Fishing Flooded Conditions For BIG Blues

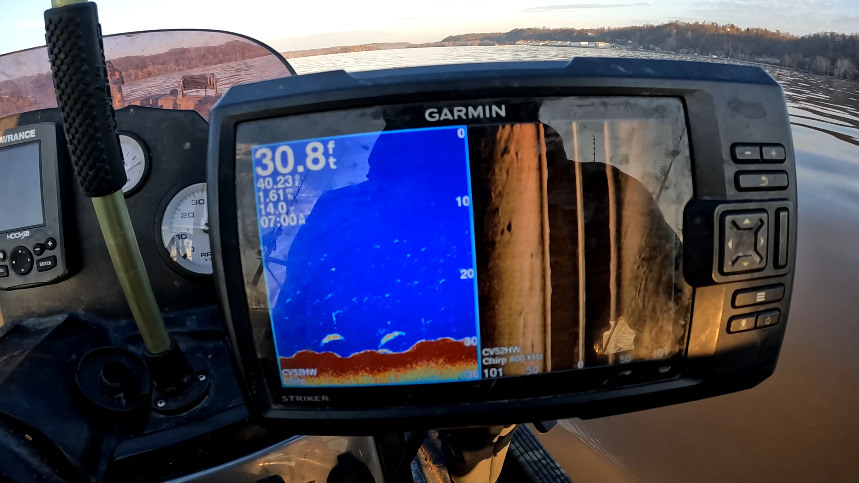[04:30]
On screen: depth 30.8 ft
i'd like to see a little bit more rocks in there
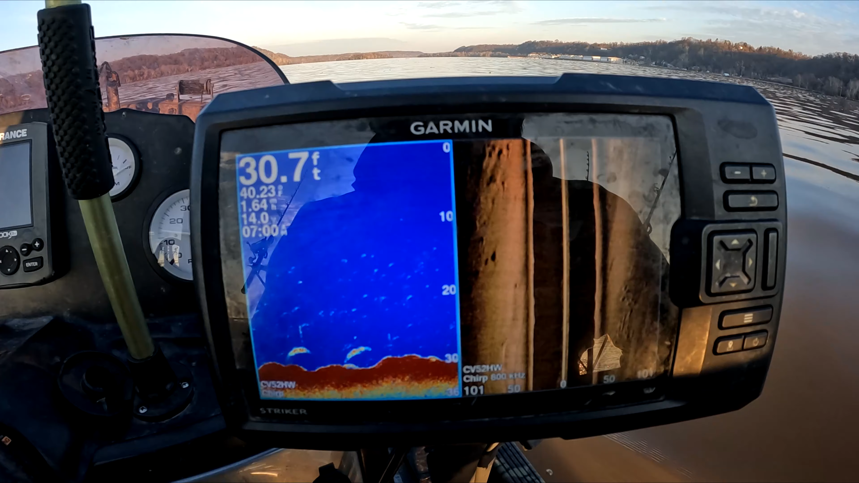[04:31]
On screen: depth 30.7 ft
wherever i'm finding rock oh there's some off to the side there wherever i find rock i find fish
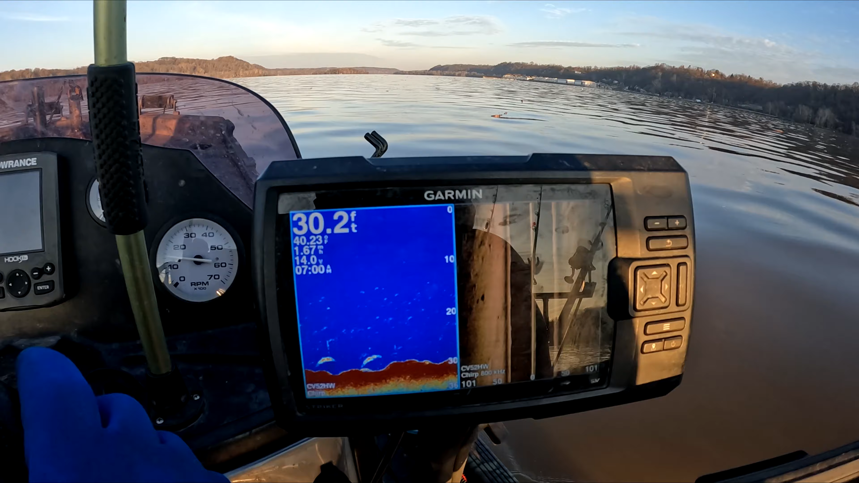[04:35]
On screen: depth 30.2 ft
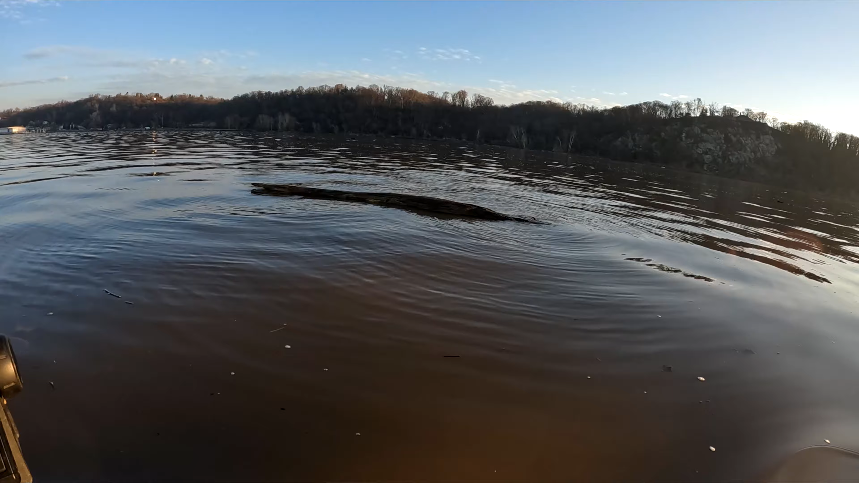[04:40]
i don't know what that is but that's a big mark
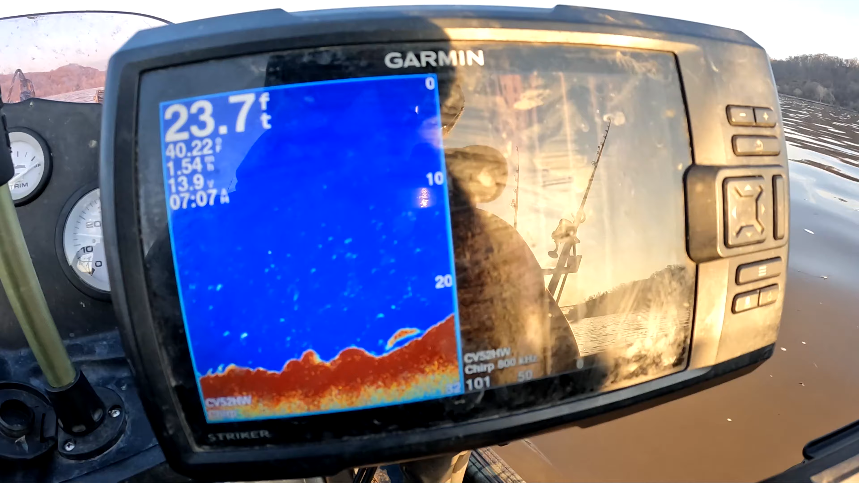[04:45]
On screen: depth 23.7 ft
it's a big fish it's probably a catfish or it could be a striper but i think i'm gonna settle up in this spot see how big rock he's hiding behind